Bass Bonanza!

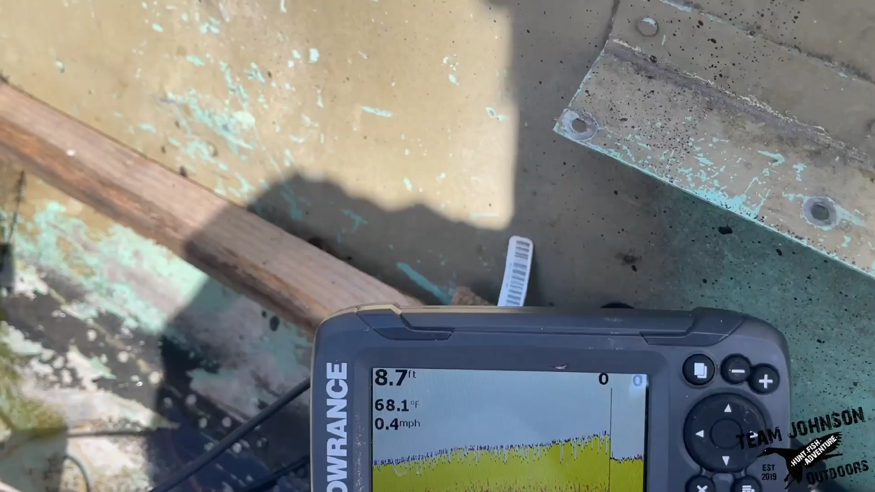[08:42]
On screen: depth 8.7 ft, water 68.1°F, speed 0.4 mph
so just like that it goes from nine feet to four feet with rocks